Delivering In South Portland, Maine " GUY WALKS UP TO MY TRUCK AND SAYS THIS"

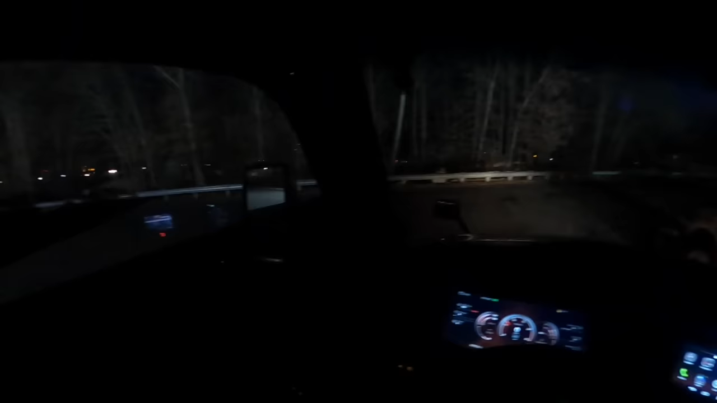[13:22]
I think because the other truck was parked a little too far ahead. But yeah, I'm just gonna go ahead and take it over to the left a little bit. It's a box truck right there. I should be able to get out of here with no problem. What we about to do is I'm about to head to this Love's.
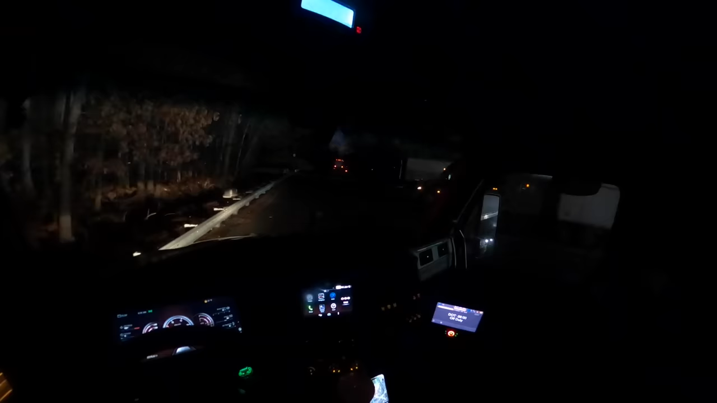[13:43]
I'm like 3 hours away. I started later than what I wanted to, but I still got plenty of time. Okay, got by there pretty good.